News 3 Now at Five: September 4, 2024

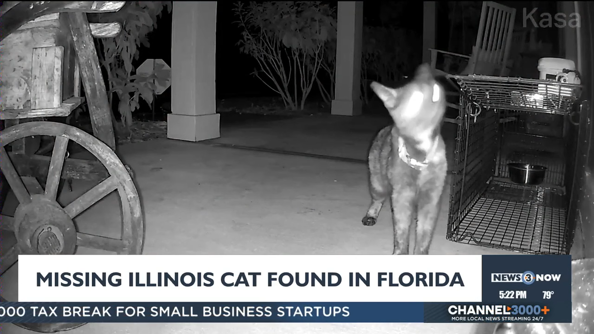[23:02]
um trying to get a specific cat and in the meantime this girl kept showing up um and going into the trap and eating like for off and on for six hours every